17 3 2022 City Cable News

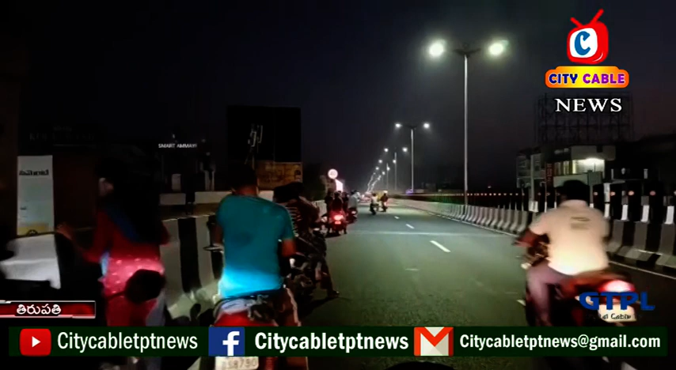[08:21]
ఎక్కువగా ఉండడంతో పోలీసులు వంతెనపై వాహనాలను నిలపవద్దంటూ హెచ్చరిస్తున్నారు. సెల్ఫీల మోజులో పడి ప్రమాదాలకు కారకులు కావద్దంటూ పోలీసులు సూచిస్తున్నారు.